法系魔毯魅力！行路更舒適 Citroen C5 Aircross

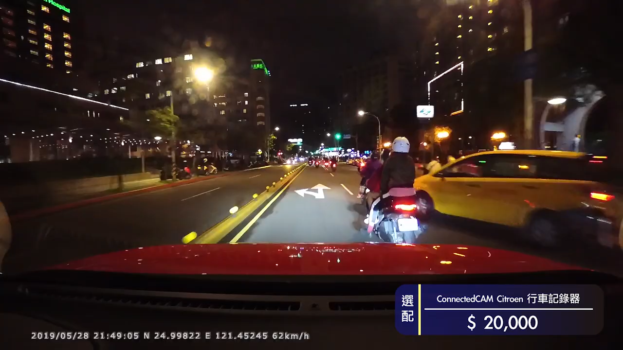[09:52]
很好的前後都有的行車紀錄器另外還有一個就是很多人不喜歡的這個